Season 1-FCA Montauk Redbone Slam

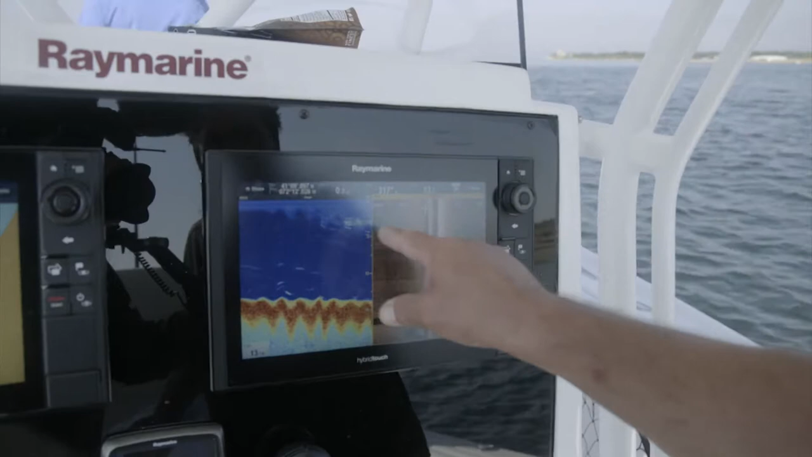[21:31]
This is wild and a tremendous, tremendous opportunity for us to really see what's happening away from the boat.
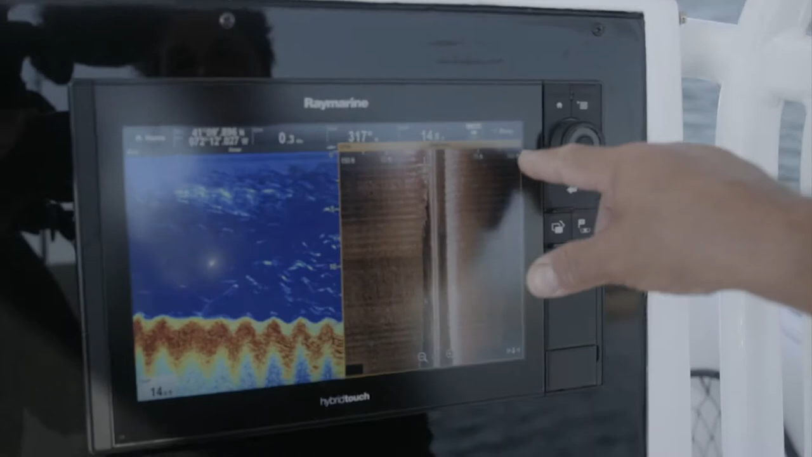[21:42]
It's 150 feet away from the boat, so we can see where we're casting and then see what's under the boat. This is awesome.
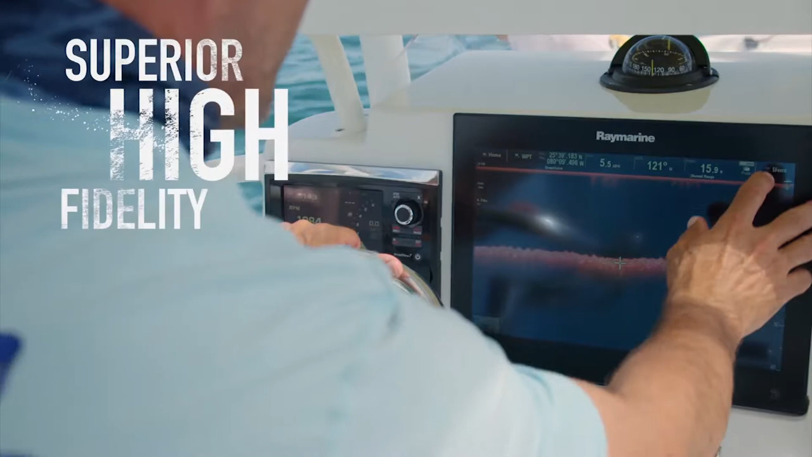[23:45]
With Raymarine superior high fidelity chirp sonar vision,
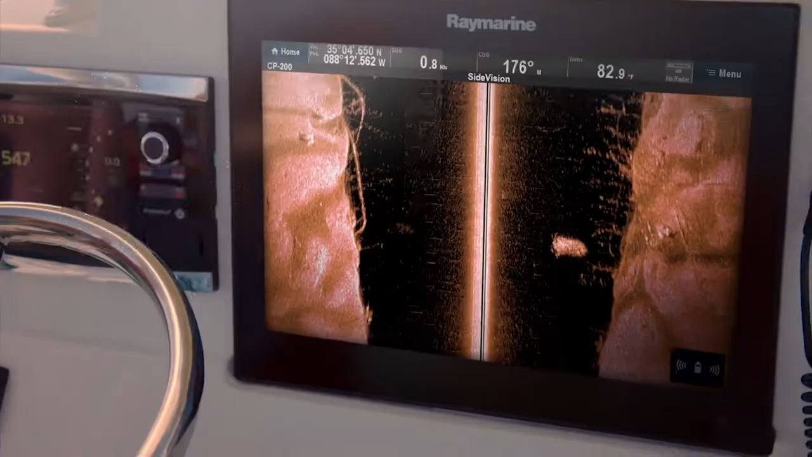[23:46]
On screen: speed 0.8 kn
you'll never look at fishing the same again.